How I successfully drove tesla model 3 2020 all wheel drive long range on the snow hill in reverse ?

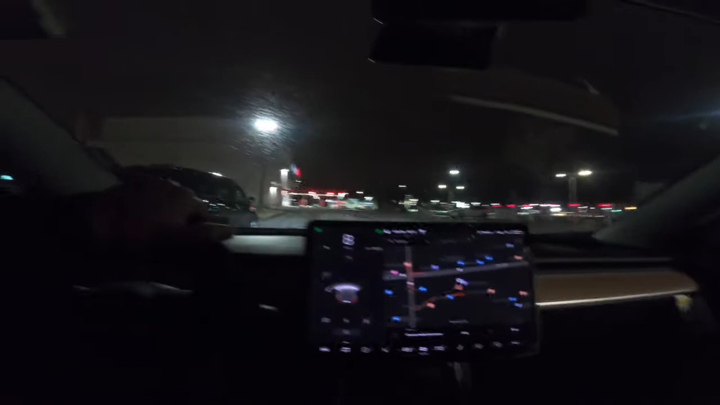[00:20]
key bank over there and then you can see all these superchargers here I'm gonna charge my car there's one Model X here there is